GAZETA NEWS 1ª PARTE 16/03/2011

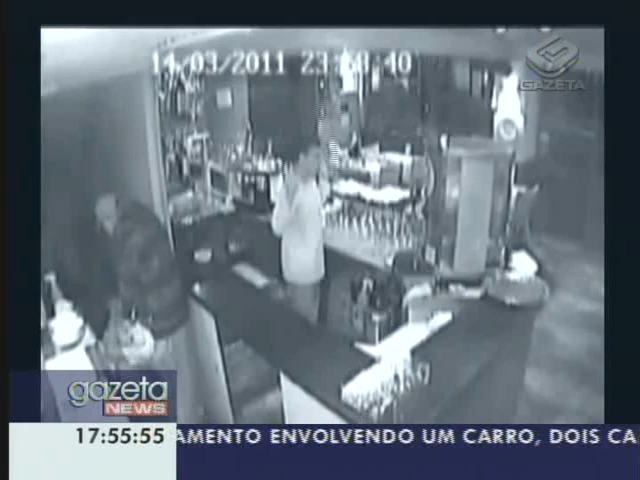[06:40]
os ladrões renderam os 15 clientes que jantavam no local Uma mulher de 42 anos levou coronhadas dos assaltantes A ação durou cerca de três minutos
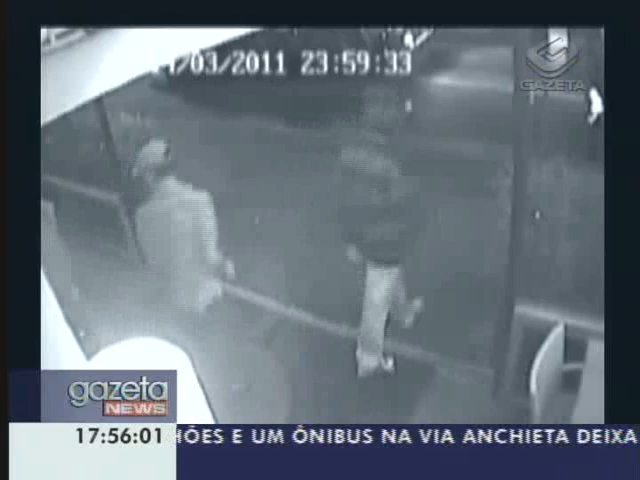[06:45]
O bando fugiu em um carro A polícia investiga uma possível relação entre os casos A seguir,